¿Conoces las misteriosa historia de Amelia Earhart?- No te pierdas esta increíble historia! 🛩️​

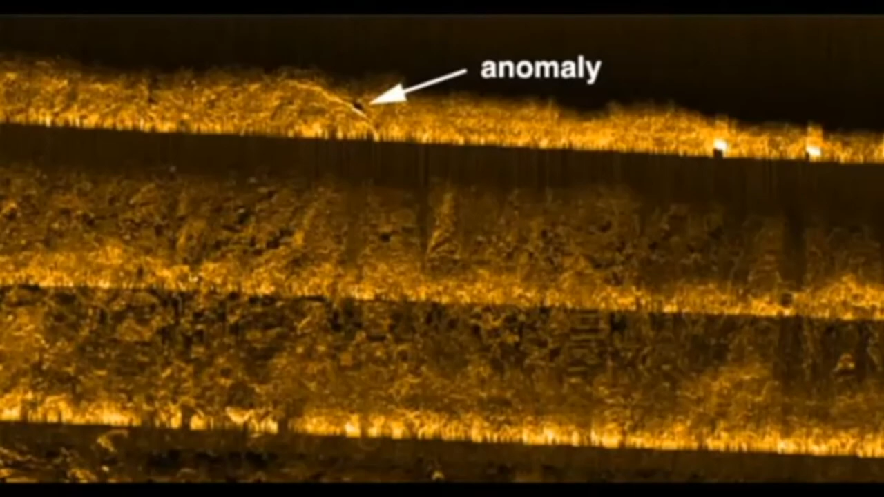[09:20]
Tiene una serie de cámaras de alta definición, un sistema de mapeo tridimensional y vehículo submarino de operación remota,
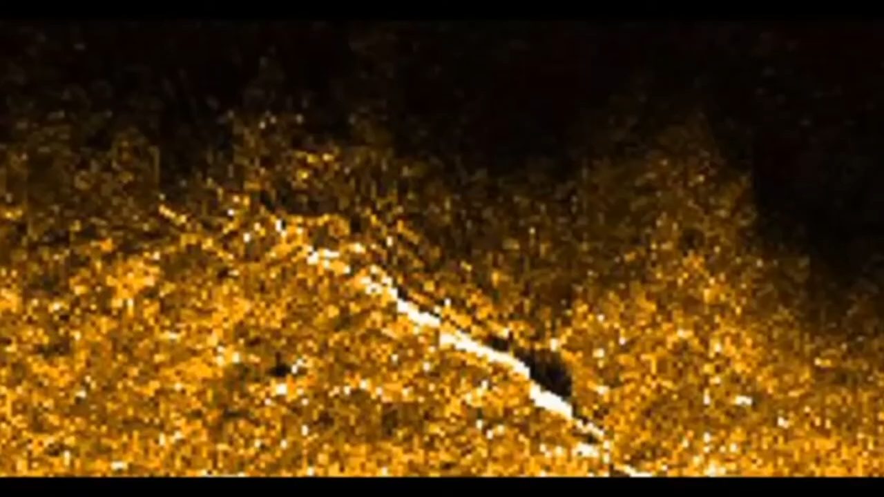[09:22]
uno de los cuales puede ser desplegado hasta 6.000 metros bajo el mar.
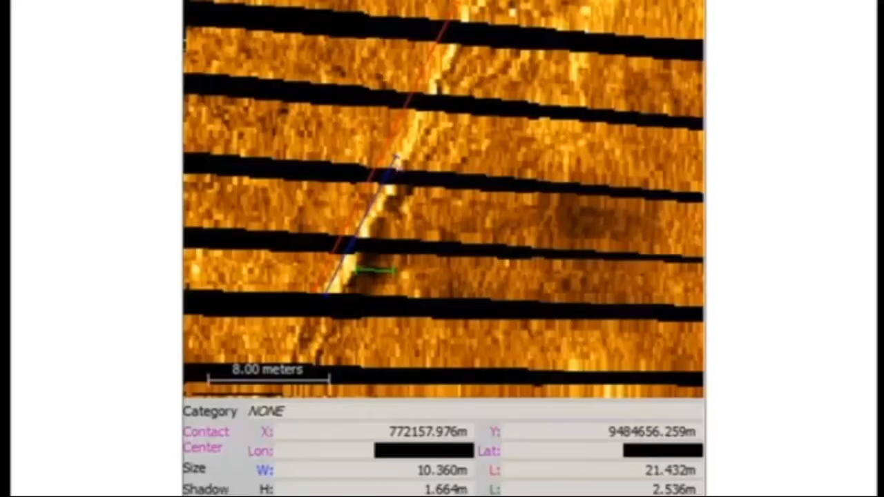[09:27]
Nicomaroro viste desde arriba, luce pequeña y plana.